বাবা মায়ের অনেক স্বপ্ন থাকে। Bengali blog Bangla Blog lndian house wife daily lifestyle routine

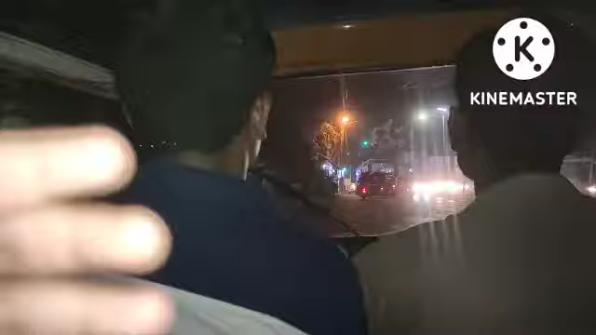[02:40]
তো দেখো আমরা অটোতে উঠে পড়েছি, আর বাইরেটা না একটু অন্ধকার লাগছে।
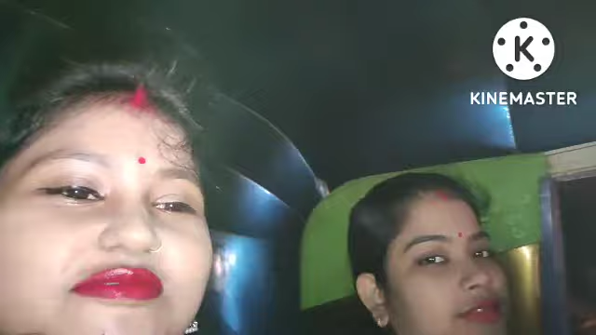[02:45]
এই দেখো রোহানের মা আর আমি, তো আমি পেছন ক্যামেরাতে ভিডিও করেছি। তো এই দেখো রোহান তো একটু হাই করে দিল।
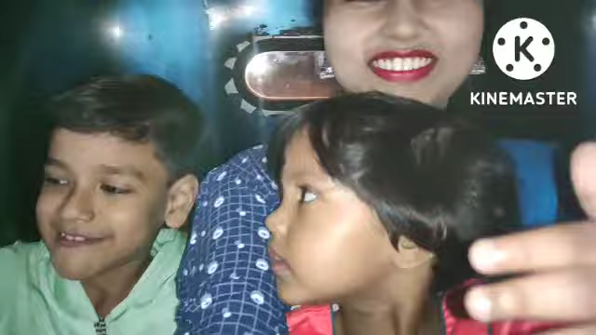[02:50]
তো চলো আমরা আবার অটো থেকে নেমে তারপরে তোমাদের সাথে আবার কথা বলছি, ঠিক আছে?
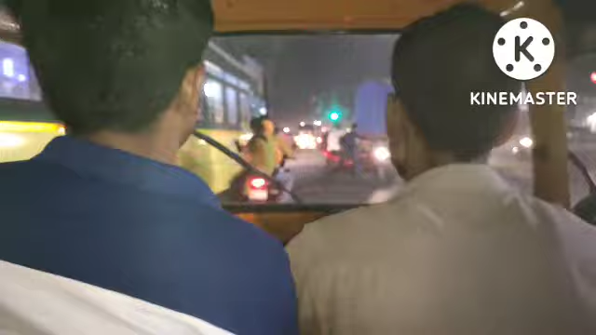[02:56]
তো এই দেখো রাস্তায়, এই দেখো আমরা চলে এসেছি।